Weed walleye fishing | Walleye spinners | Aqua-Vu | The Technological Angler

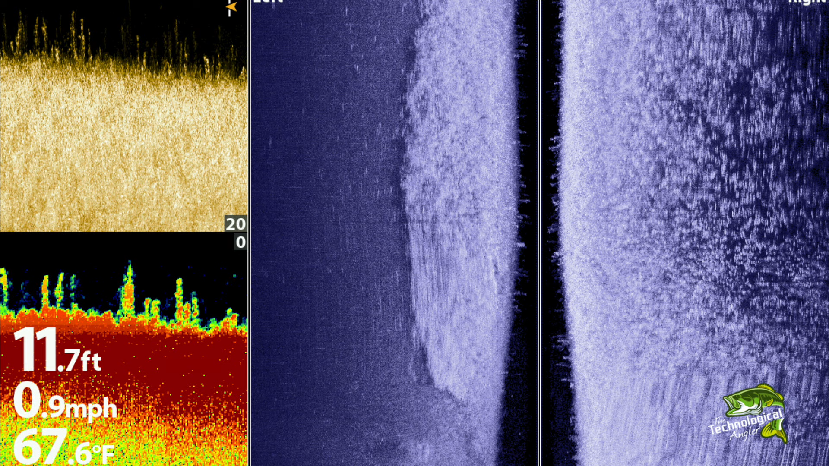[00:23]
On screen: depth 11.7 ft, water 67.6°F, speed 0.9 mph
It's easy to find the right weed depth using my Humminbird Fish Finder. In general, I'm looking for weed growth out in 8 to 12 feet of water.
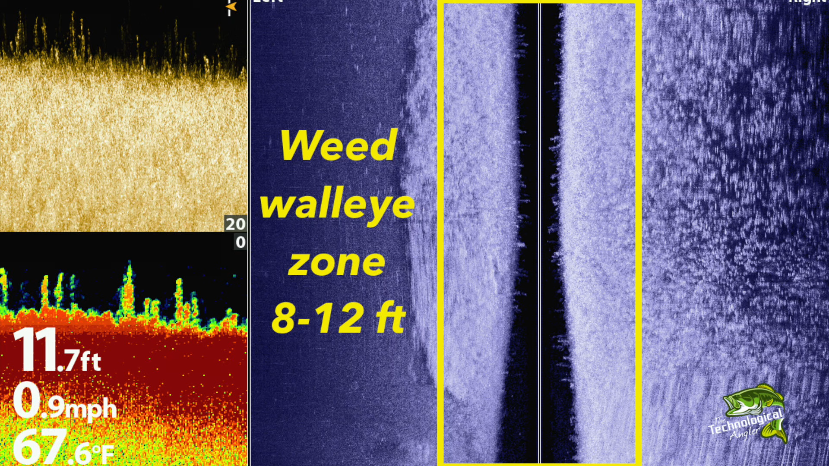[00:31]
On screen: depth 11.7 ft, water 67.6°F, speed 0.9 mph
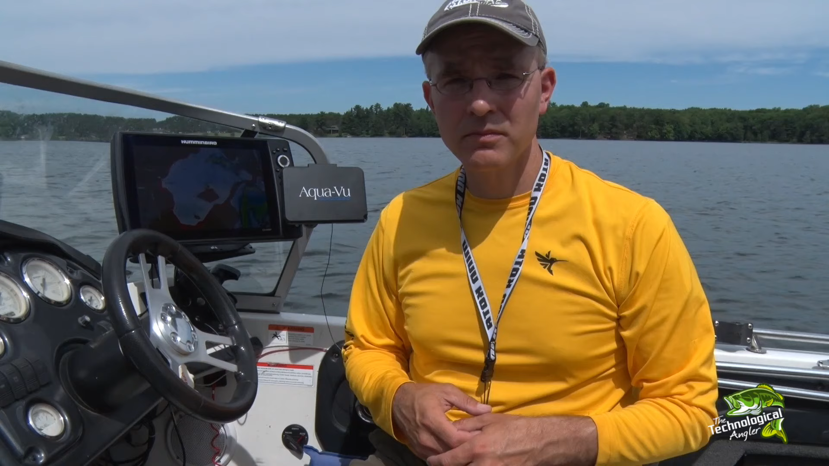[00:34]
That zone holds lots of bait fish and as a result also attracts lots of walleyes. Weed color is a critical aspect of this pattern. We want to focus on lush green weeds rather than decaying brown ones.
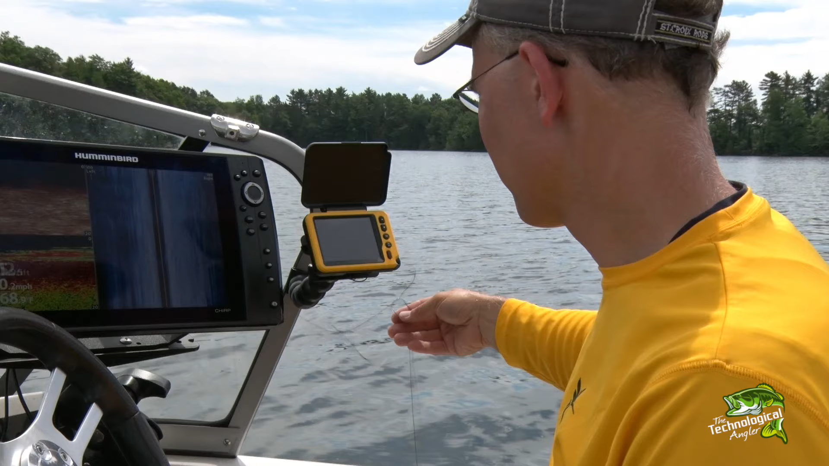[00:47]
I rely heavily on my AquaView micro camera system to help me distinguish between these two weed colors.